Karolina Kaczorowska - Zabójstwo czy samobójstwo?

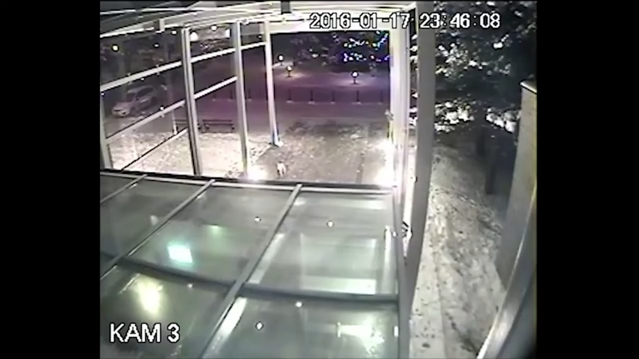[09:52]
Na monitoringu widać, że przysiadła na ławce przed hotelem, ale na chwilę, bo zaraz wstała i 5 minut później była już z powrotem w pokoju. Tak na dobrą sprawę, jest to ostatnie nagranie pokazujące modelkę żywą.